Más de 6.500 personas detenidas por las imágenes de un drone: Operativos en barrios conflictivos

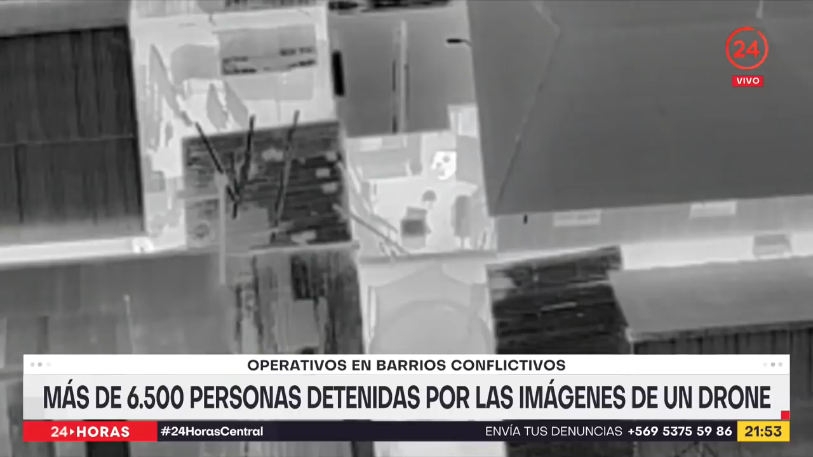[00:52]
Ojos nocturnos para captar los movimientos de este traficante. Estaba acorralado, caminaba de un lado para otro con una mochila en mano. Ocultaba droga. El drone con cámara térmica grabó cuando la arrojó por sobre una muralla hacia otra casa.
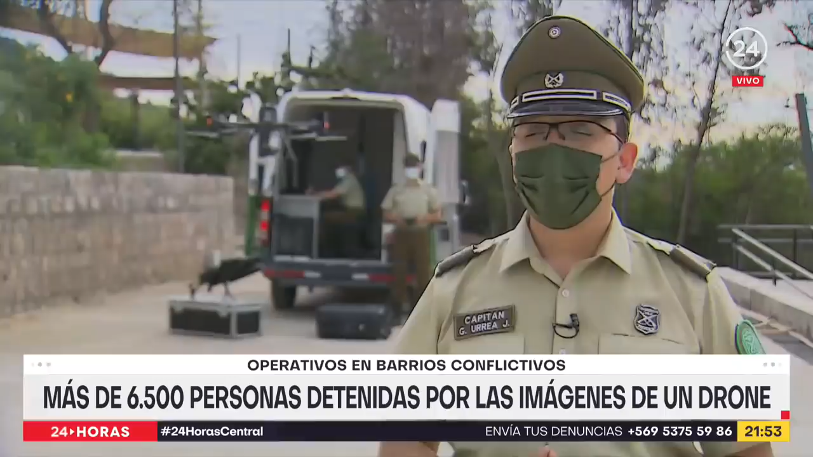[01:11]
Podemos ver con el drone todo el desarrollo de un delito, desde su inicio hasta su fin... ...para poder identificar a individuos, vestimentas, su característica...
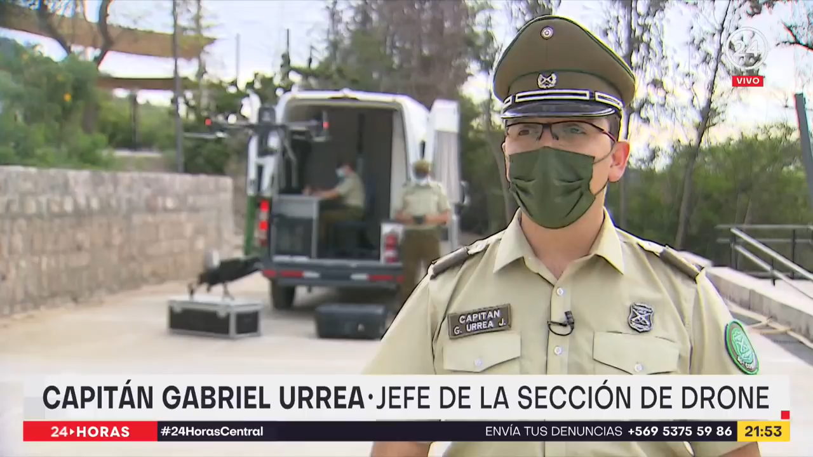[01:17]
...para posteriormente ser entregadas al Ministerio Público.
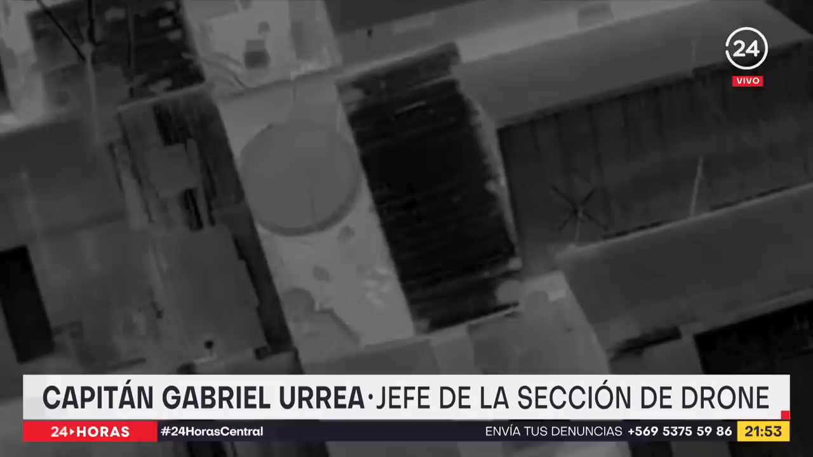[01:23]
La mochila fue encontrada y el traficante detenido. Tenía dos kilos de marihuana.
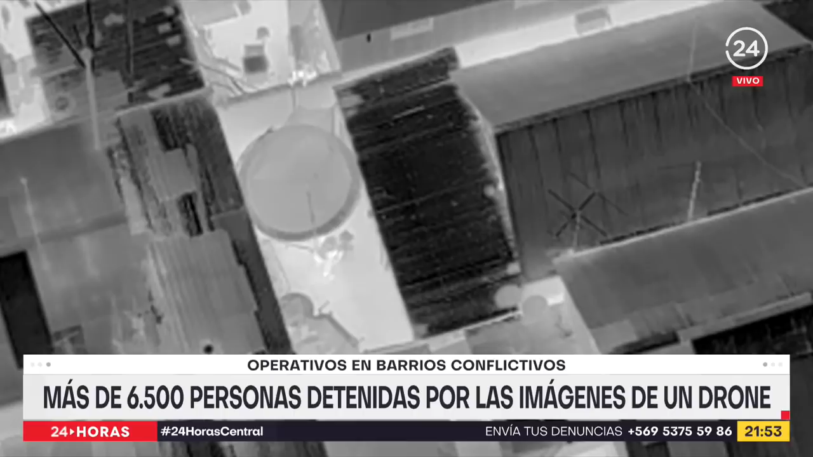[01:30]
Procedimiento realizado de madrugada en San Bernardo. Sin el drone con cámara térmica, esta era la panorámica. Nula visibilidad.